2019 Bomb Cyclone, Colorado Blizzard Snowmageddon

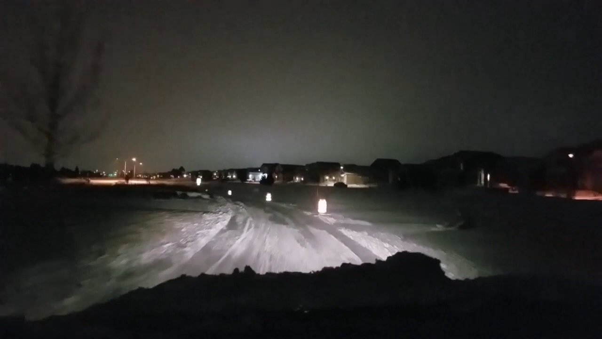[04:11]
There's actually a lane right there. Covered in a couple feet of snow it looks like. Hey, we could do donuts. No. You don't want to do donuts? No. My toes are cold too. But you know what?